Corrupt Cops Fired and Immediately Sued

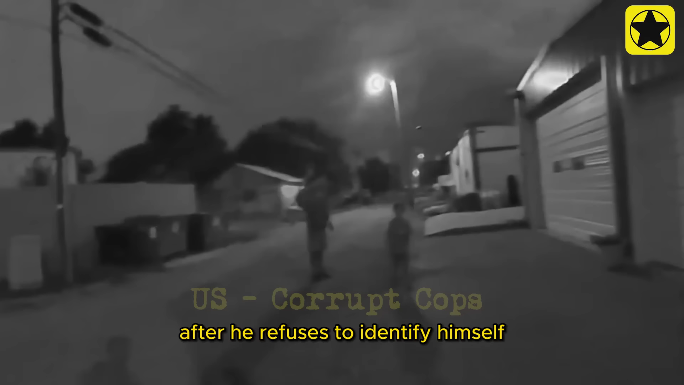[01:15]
After he refuses to identify himself, a second officer arrives on the scene to ensure that the boy never trusts a stranger again.
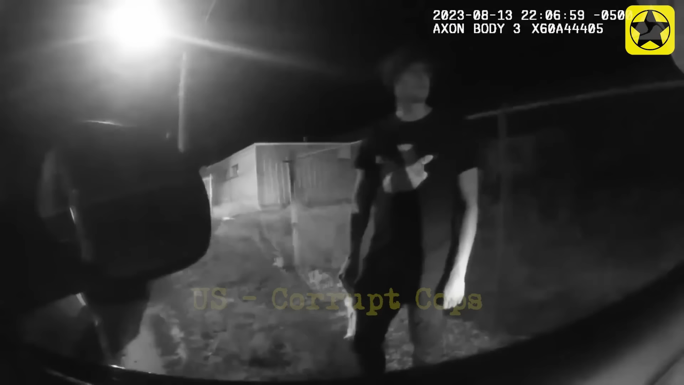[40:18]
As observed in the video, Officer Sal proceeds with conducting a pat-down on Mr.
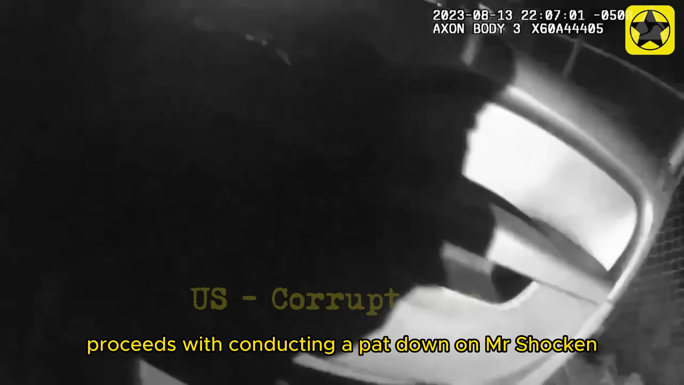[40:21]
Schocken under the belief that he may be carrying something in his pockets.